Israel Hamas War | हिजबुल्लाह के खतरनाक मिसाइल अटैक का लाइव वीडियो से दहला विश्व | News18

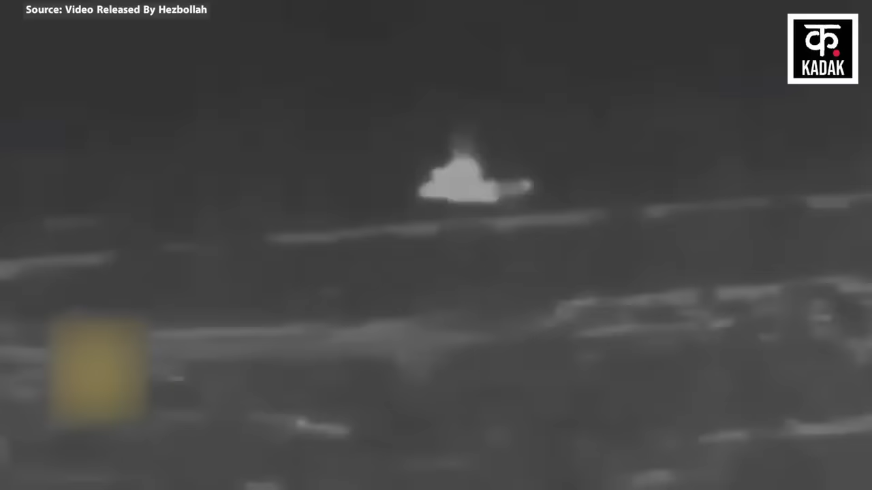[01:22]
बंकर में जाने लगा वैसे हिजबुल्ला ने उनके उपर एंटी गाइड़ेड मिसाइल से हमला कर दिया हिजबुल्ला का कहना है कि उसका हमला टार्गेट पर एक दम सटीक लगा है